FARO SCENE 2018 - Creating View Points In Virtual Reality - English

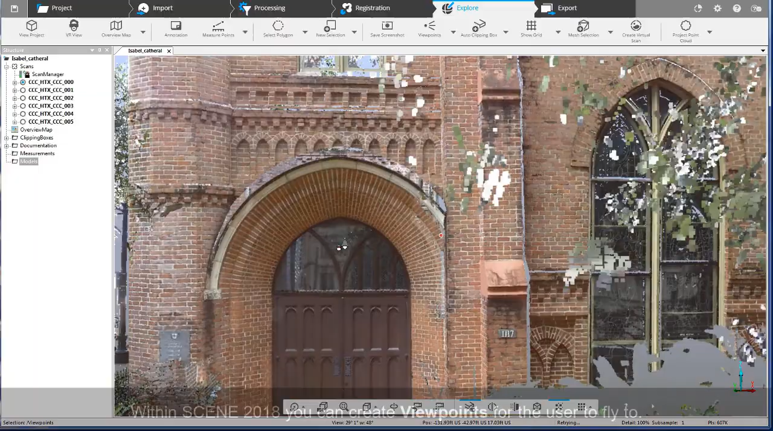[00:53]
scene 2018 you can create viewpoints for the user to fly
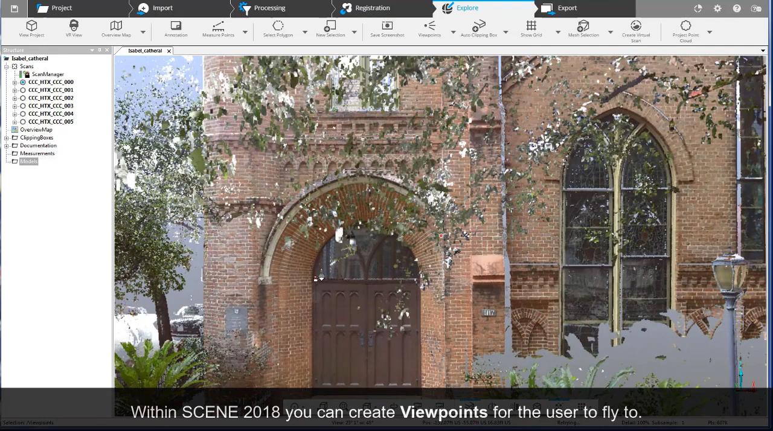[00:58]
to navigate to the desired location and click viewpoints
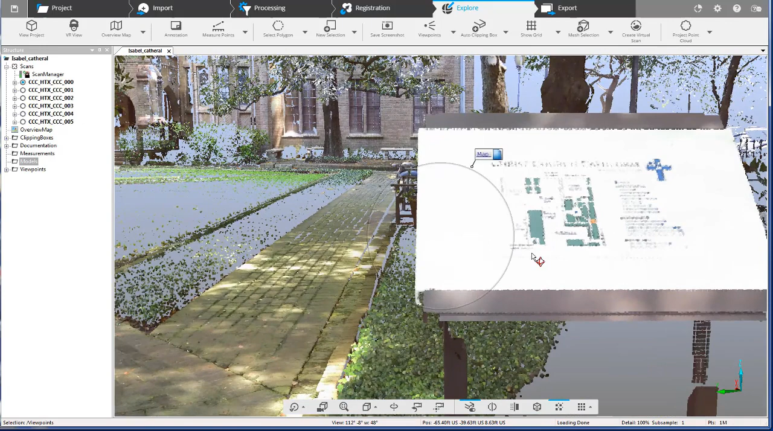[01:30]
we have now created three viewpoints
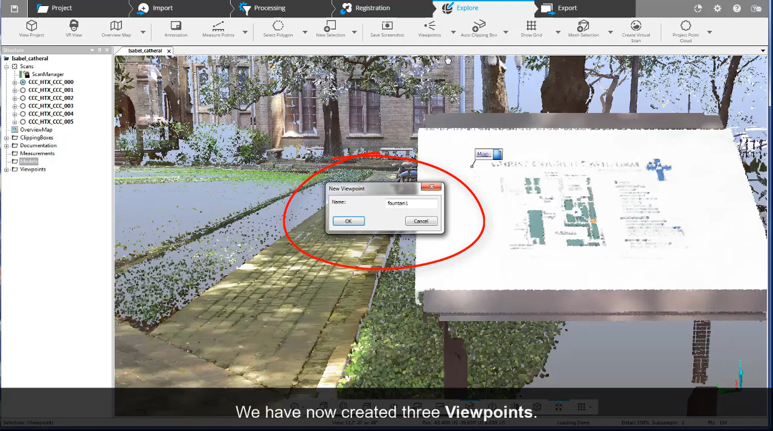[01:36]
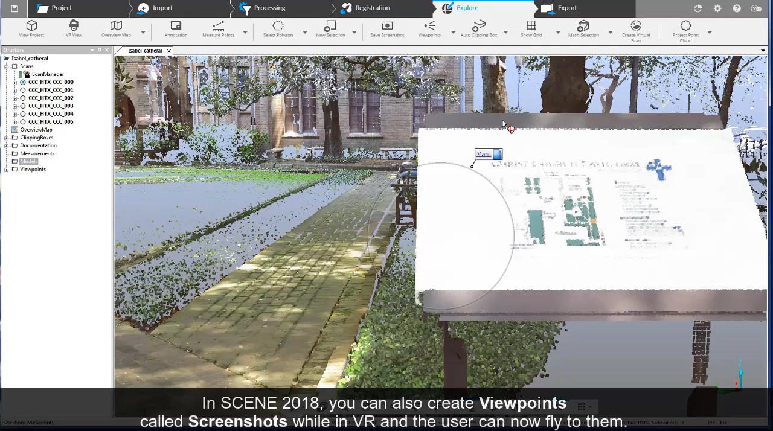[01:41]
in scene 2018 you can also create viewpoints called screenshots while in VR and the user can now fly to them with scene virtual reality you have the
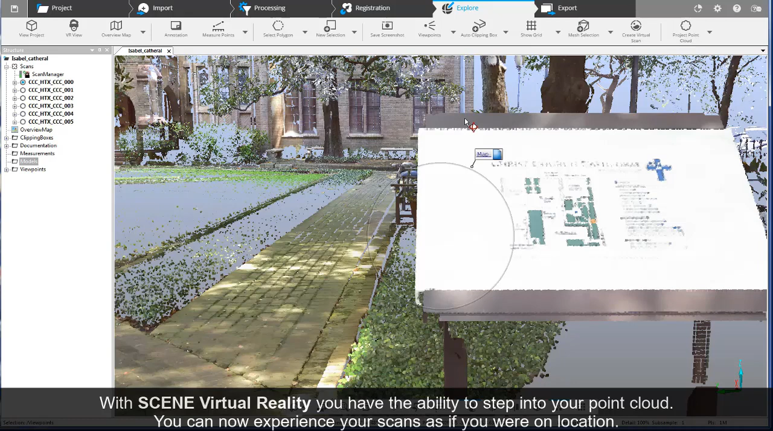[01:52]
ability to step into your point cloud you can now experience your scans as if you are on location in scene click VR view in the upper left corner this will open the virtual reality window that will mirror what you see through the headset within the VR environment orient yourself
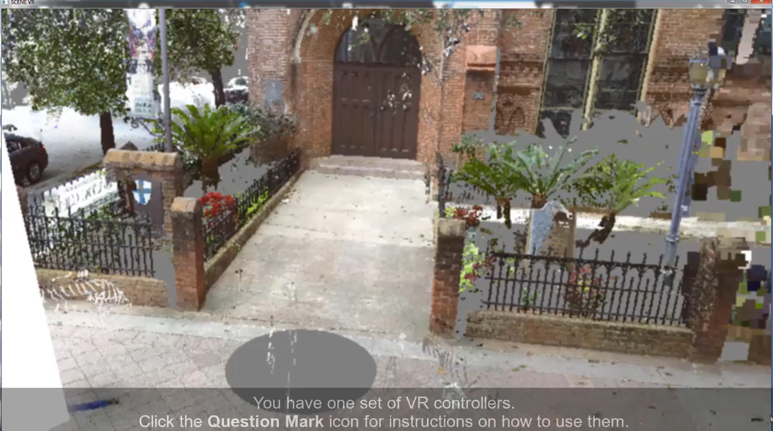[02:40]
have one set of VR controllers click the question mark icon for
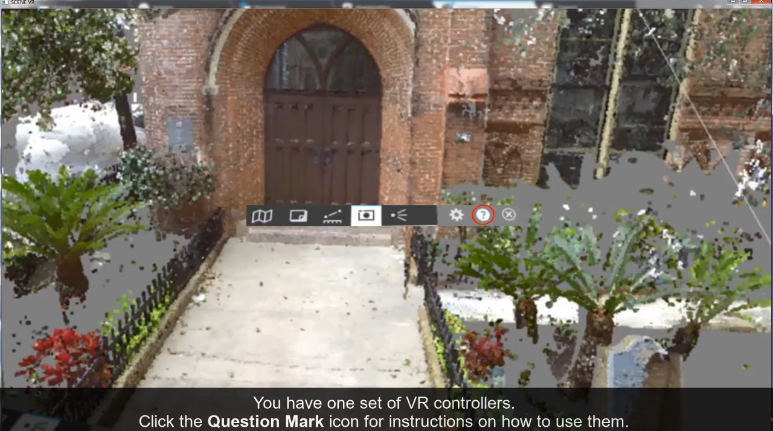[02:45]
instructions on how to use them click the eye icon and you will teleport to the viewpoint of your choice
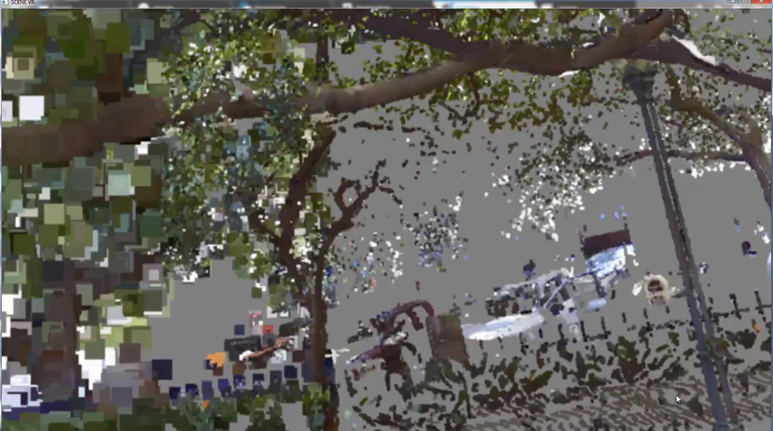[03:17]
this will save the viewpoint to the menu as a teleport jump
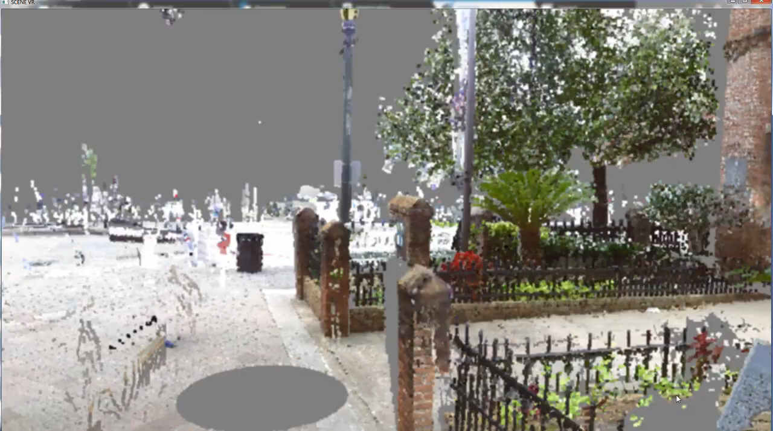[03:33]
viewpoint of the entrance move to the location and click the screenshot command